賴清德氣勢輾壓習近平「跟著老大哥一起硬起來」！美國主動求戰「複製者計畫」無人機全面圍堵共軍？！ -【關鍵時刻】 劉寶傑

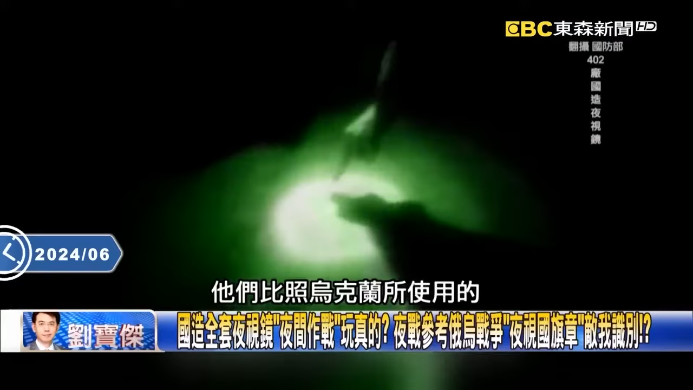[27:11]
照乌克兰所使用的这个叫做IR荧光棒有没有平常白天看它只是